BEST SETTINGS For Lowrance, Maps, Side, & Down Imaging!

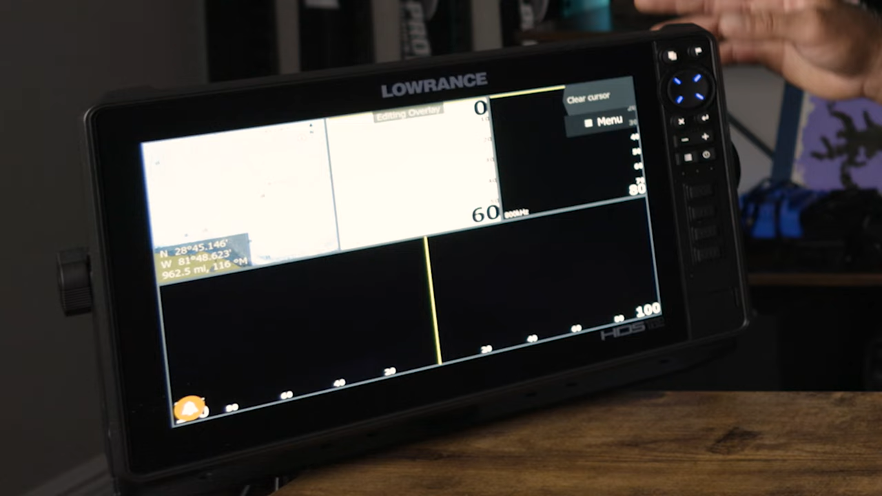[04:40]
We're gonna go into this and hit menu. So all we did was select edit overlay. We're gonna add our first option, GPS. Yes. So we're gonna do course over ground.
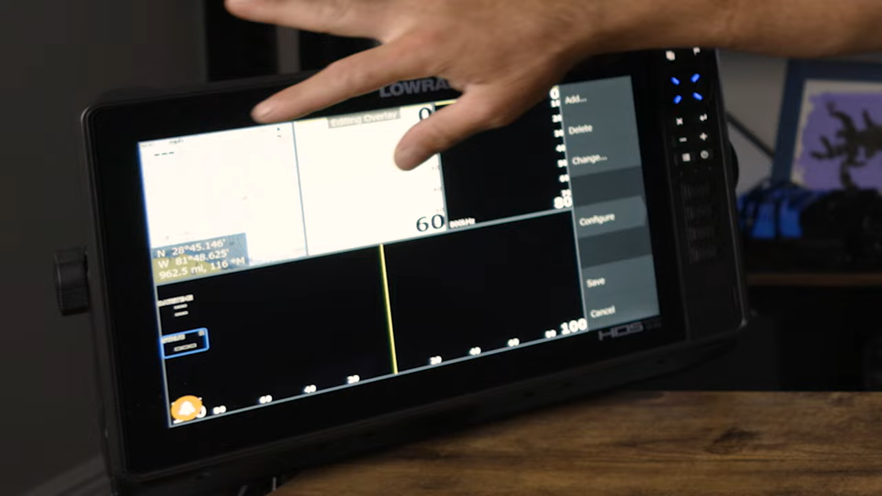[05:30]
Most of you would be very annoyed trying to see all this, but we're gonna just click on that one of those options, any option, right? And we're just gonna hit the plus button. That just became larger. We click on that one, plus button, that one's larger. That one, plus button, that one's larger.
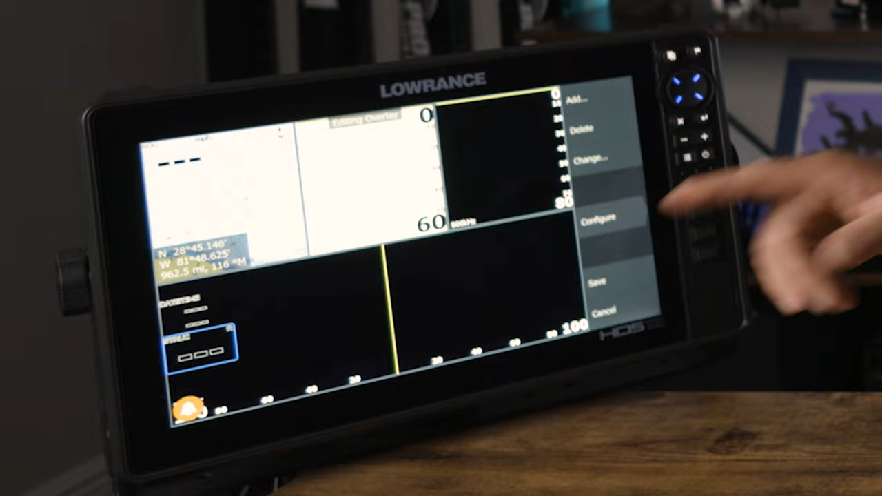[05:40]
Maybe we wanna have that window over here, because it's bothering us. Maybe we wanna have it here.
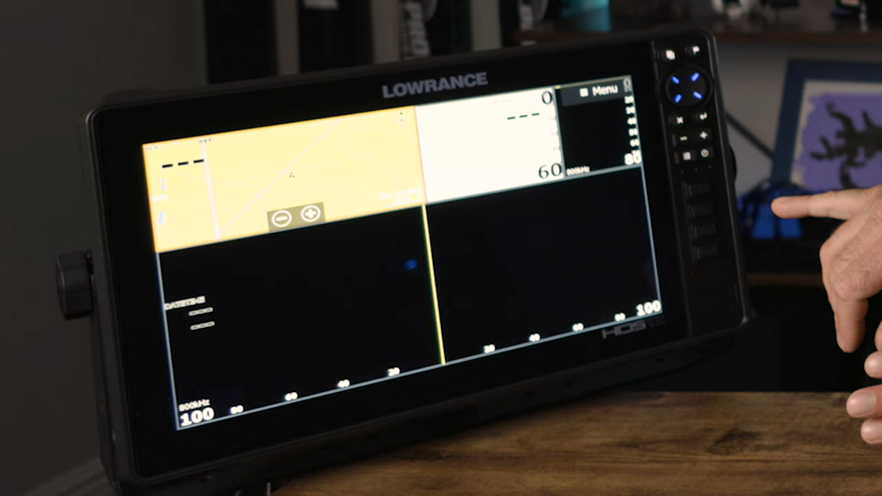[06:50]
I have my map right here, and then I have all of this for my side scan. Next thing, this panel, super annoying, drives me absolutely insane.